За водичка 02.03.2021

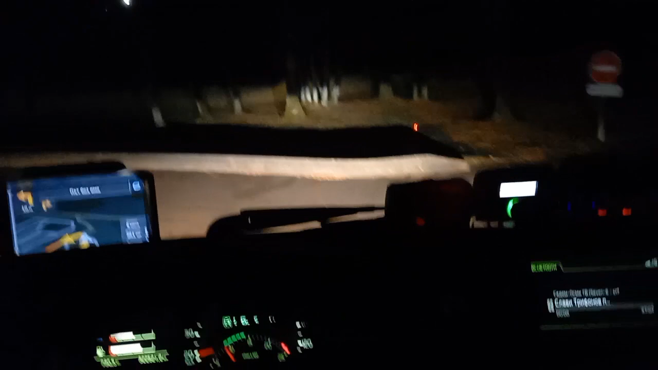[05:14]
Ама тук баш гората, посред нощта. Тоест, това е паркоместата като цяло са лекичко празни. Не, че няма осветление да има. Его какво е.